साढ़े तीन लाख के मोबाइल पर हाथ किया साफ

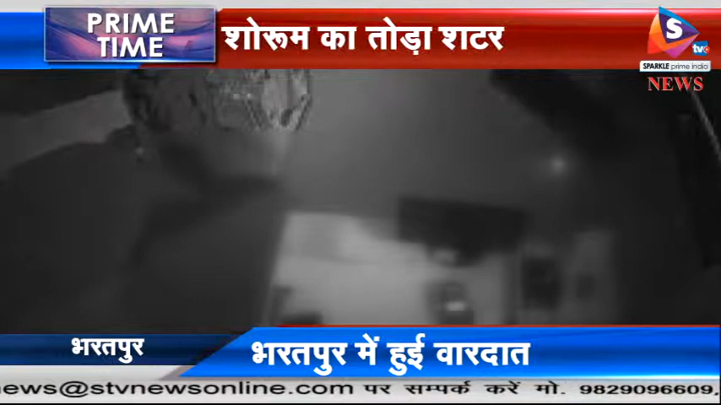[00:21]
ने शोरूम का शटर उठा कर अंदर प्रवेश किया इस दोरान शातिरों ने 21 मोबाइल चोरी कर लिए सुबे जब शोरूम मालिक सुमिक खंडेल वालियां पहुचे तो शटर आधी खुली हुई थी सुबे देश की सूचना कोतवाली पुलिस को दी मौके पर पहुचे पुलिस CCTV फुटेज खंगाल कर तफ्ती